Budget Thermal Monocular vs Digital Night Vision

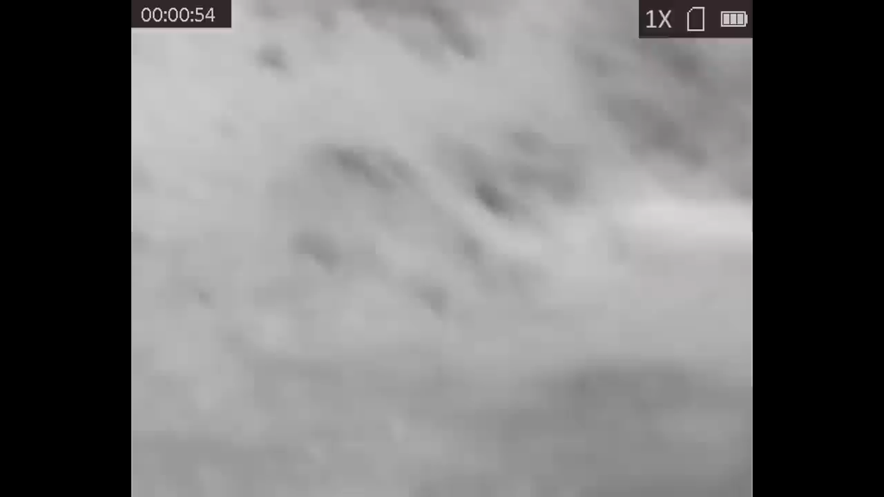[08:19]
You also cannot really get the lay of the land or the terrain with thermal devices of any kind.
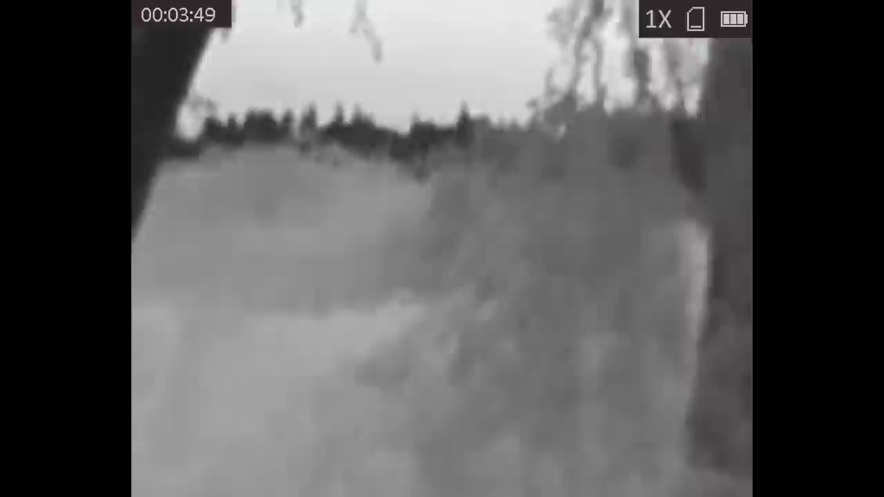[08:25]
Thermal devices rely on the heat contrast between different objects in order to create a picture.
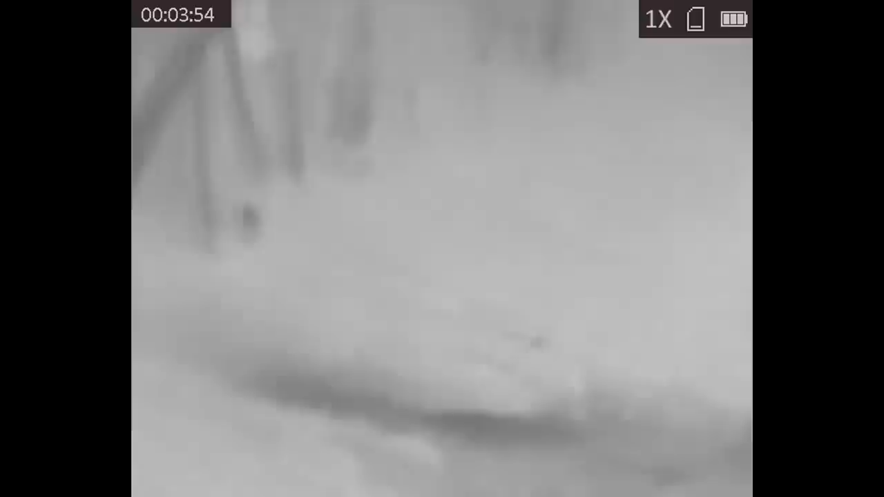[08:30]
The ground in front of you is pretty much all the same temperature, so the thermal device cannot distinguish any of it.
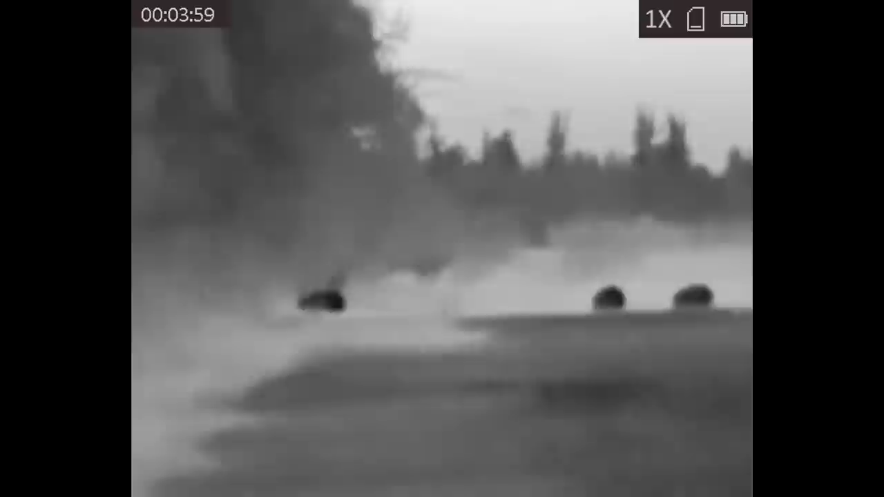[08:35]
After the sun goes down, you can at least see rocks because they retain heat for a lot longer than the dirt around them.
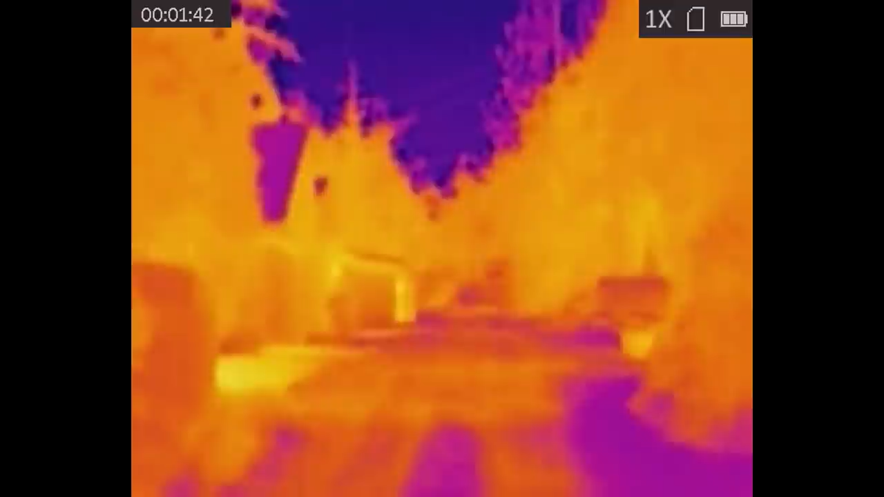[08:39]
If you try to walk around in the dark using a thermal monocular, you're probably just going to break an ankle.
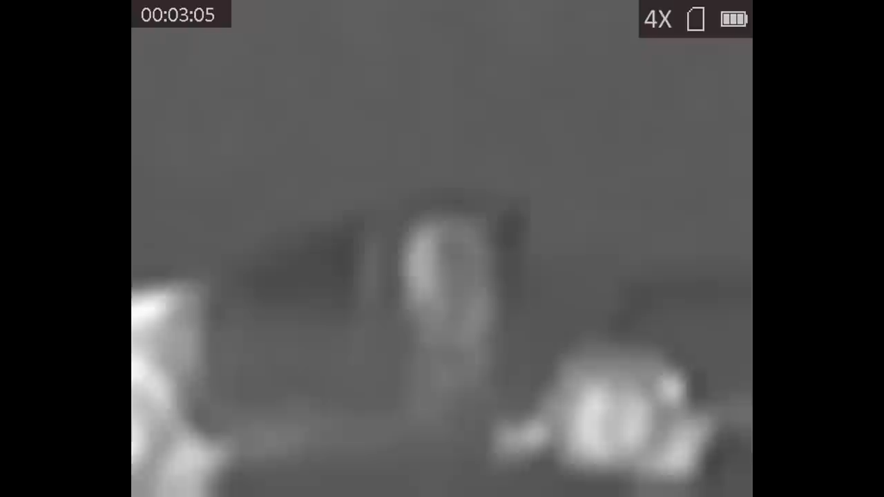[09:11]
You can also use a thermal device for data gathering,
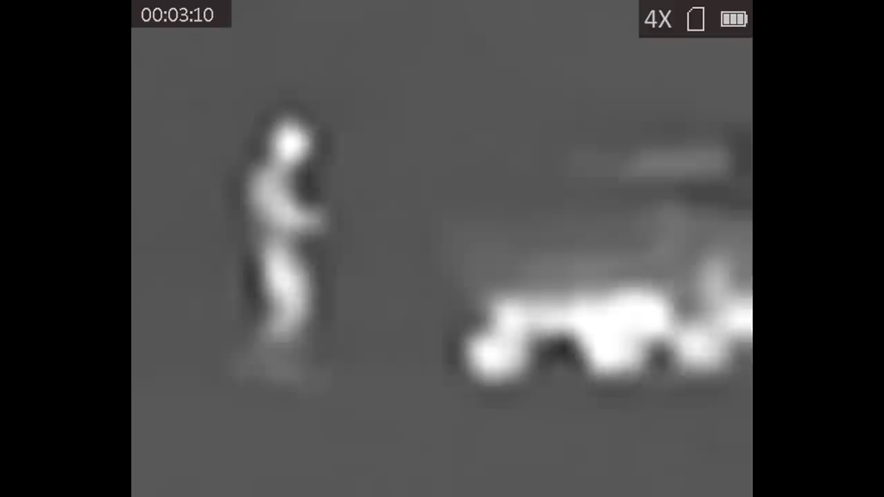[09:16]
because you can learn some interesting stuff by looking at the world through thermal vision, such as a vehicle that may have been on recently,
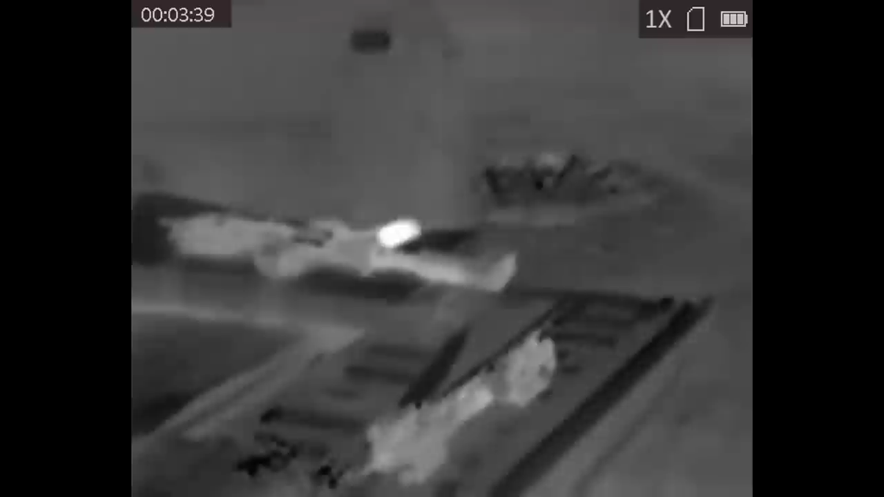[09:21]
a building that is occupied and has the heat on in the winter, a doorknob that somebody just grabbed, a toilet that somebody just used.
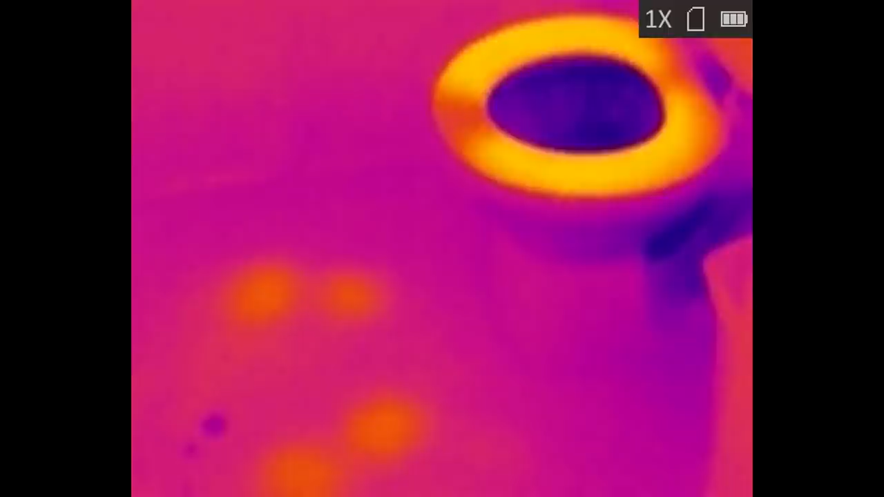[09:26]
It's pretty interesting.
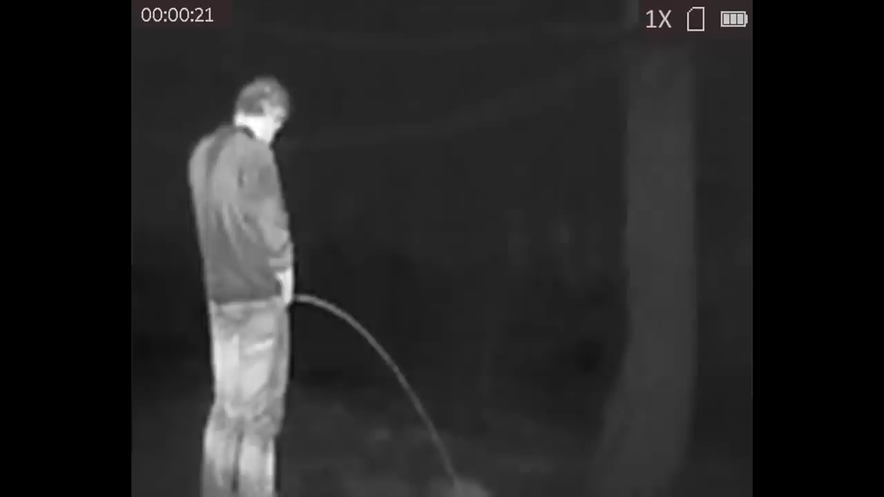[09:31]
Anyways, this is not a device on par with thermal clip-on fusion devices, nor is it going to be as usable as, say, a FLIR breech thermal monocular. It's not going to be quite as badass as a thermal weapon site.
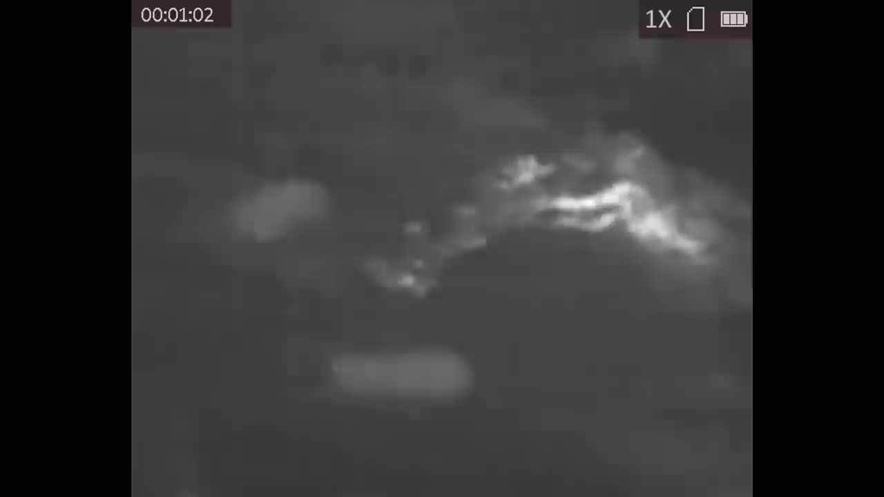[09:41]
However, it definitely has its uses, and I'm pretty impressed with the performance, especially for the price point.